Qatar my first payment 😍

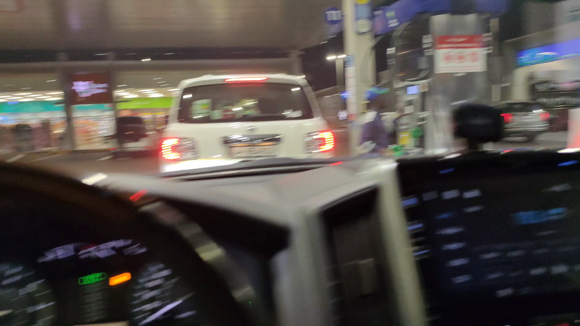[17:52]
अभी देखो पेट्रोल जो है ई पे आया है, अभी एफ पे आएगा थोड़ी देर में, अभी महत्ते में हूँ। अबे उल्टा लगवा दिया, अबे